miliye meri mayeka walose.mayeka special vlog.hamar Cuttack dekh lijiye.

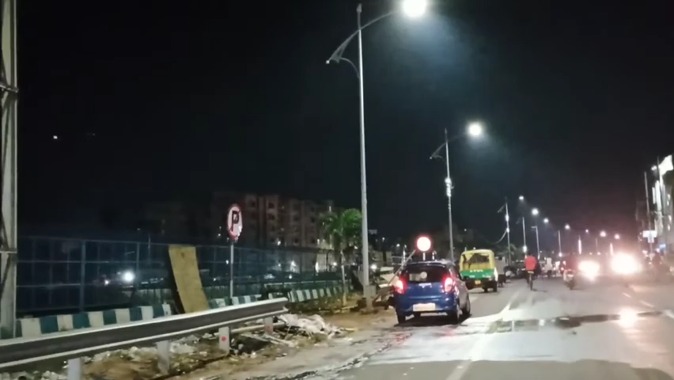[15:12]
रही थी आपको दिखा रही थी तब ये रात का टाइम है रात का व्यू थोड़ा आप लोग दिख लेजिए